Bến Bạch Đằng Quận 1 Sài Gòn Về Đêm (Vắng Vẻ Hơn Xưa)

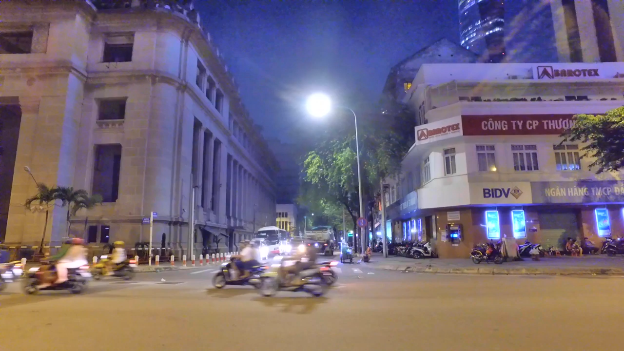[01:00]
Và đây là cuối đường Tôn Thất Đạm để đi đến một cái ngôi chợ nằm trên đường Tôn Thất Đạm. Và hành trình ngày hôm nay em sẽ mời cô chú anh chị và các bạn chúng ta đi